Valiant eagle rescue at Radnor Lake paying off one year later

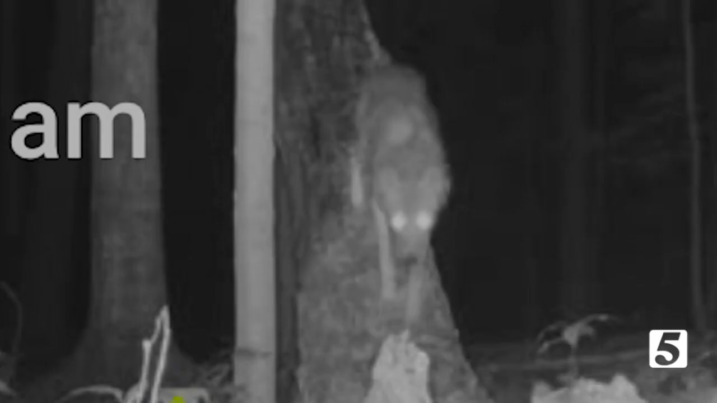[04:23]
We had everything from coyotes to raccoons to other birds of prey.